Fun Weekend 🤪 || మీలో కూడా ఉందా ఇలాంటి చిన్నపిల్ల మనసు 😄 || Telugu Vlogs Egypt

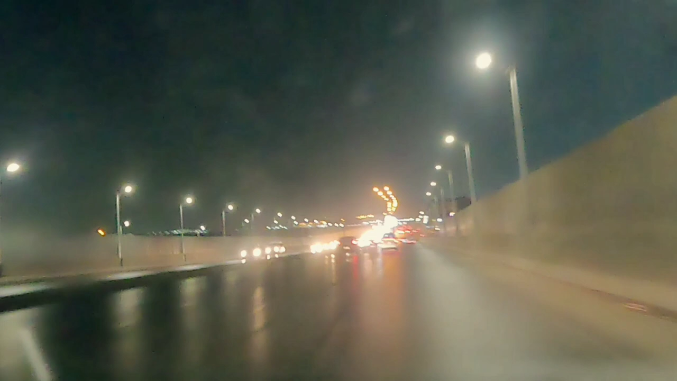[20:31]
నైట్ టైం మిడ్ నైట్ ఒకవేళ జర్నీ ఎవరైనా ట్రావెల్ చేయడానికి వచ్చినా కూడా మిడ్ నైట్ ఎవరైనా ట్రావెల్ చేయాలి అనుకున్నా భయం ఏమీ లేదండి, ఇన్సెక్యూర్ ఫీల్ అవ్వద్దు. ఇక్కడ ఏంటంటే ఎప్పుడు జనం బయట ఉంటూనే ఉంటారనమాట,
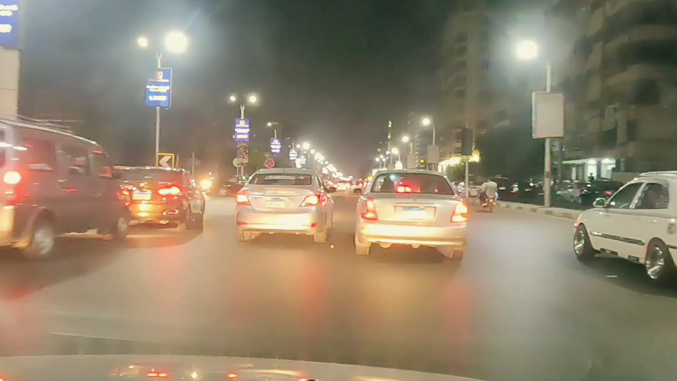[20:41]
లేడీస్ కూడా కార్లు డ్రైవ్ చేయడం, సో ఫుల్ సెక్యూరిటీ, నో ప్రాబ్లం అనమాట.
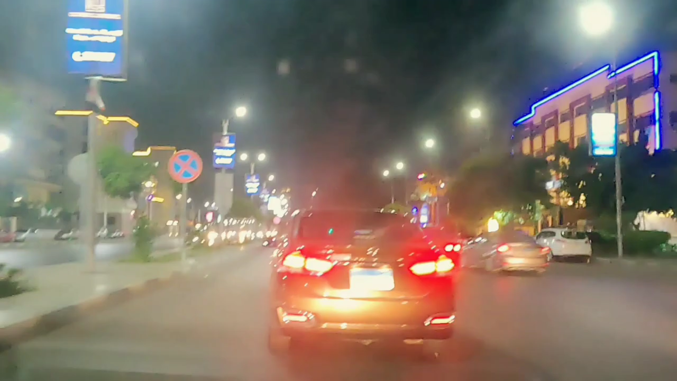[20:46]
మీరు ఇక్కడ వీడియోలోని నేను అందుకే ఆ బిట్ కోసమనే చూపిస్తున్నాను.
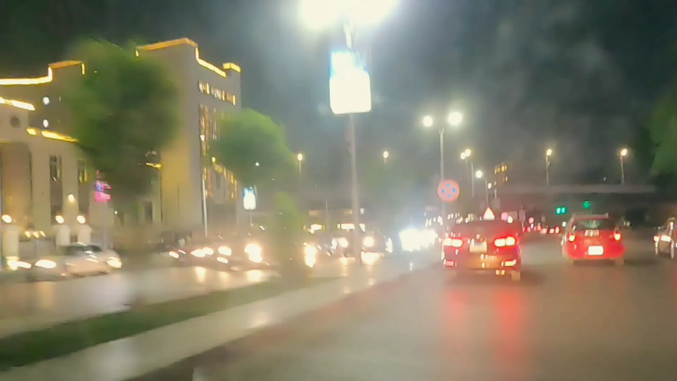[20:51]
ఇది కరెక్ట్గా 12:00 అయింది మేము స్టార్ట్ అయ్యి, ఇంటికి వచ్చేసరికి 12:30 అయ్యింది. సో ఆ టైంలోని ట్రాఫిక్ రోడ్స్ అనేవి ఇలా ఉన్నాయన్నమాట.